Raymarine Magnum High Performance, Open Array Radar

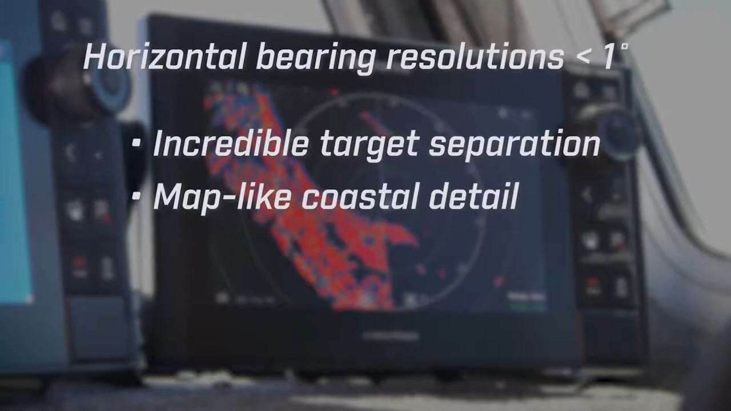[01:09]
Magnum delivers superior situational awareness
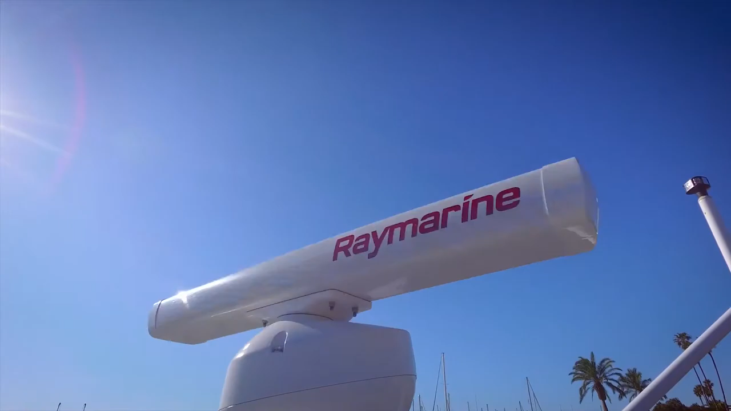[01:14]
with fully automatic ARPA target acquisition and tracking. Developed specifically for fast law enforcement and search and rescue craft,
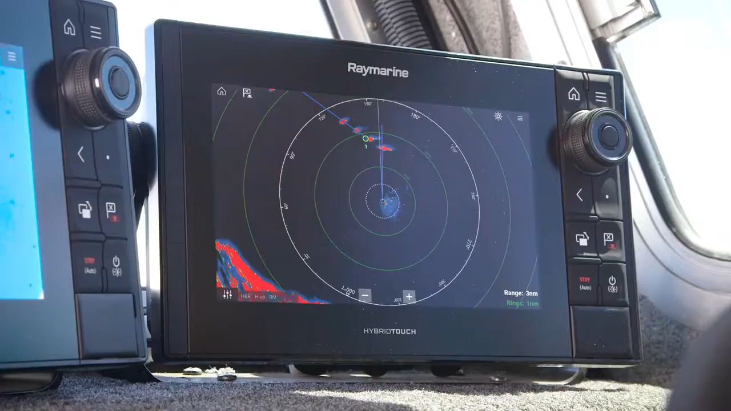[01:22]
Magnum's target tracking algorithms produce fast, accurate,
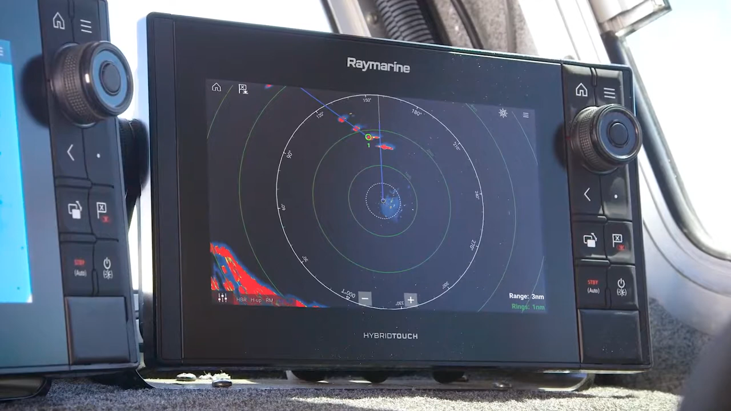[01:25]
and stable solutions to keep you apprised of the surrounding traffic.